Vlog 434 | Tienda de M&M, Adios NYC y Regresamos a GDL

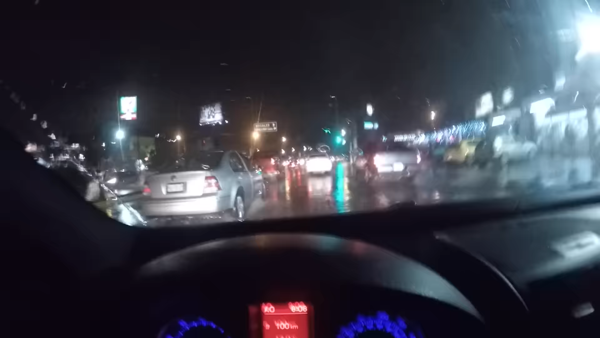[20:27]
Es como que debes de poner más atención. Toda la gente como que se pendeja cuando llueve. Oye, voy a agarrar este pinche hoyo.
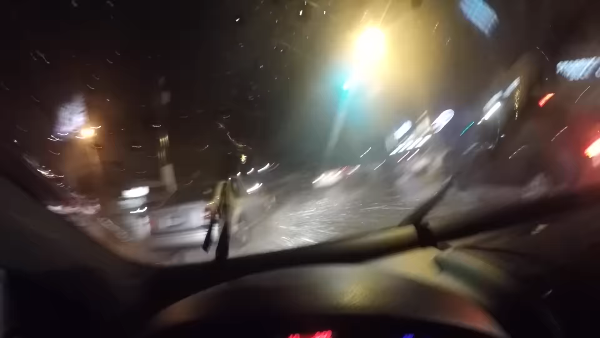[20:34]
Güey, no mames, está cabroncísimo. Pero bueno, ya casi llegamos, banda. Ya que estamos en la recta final.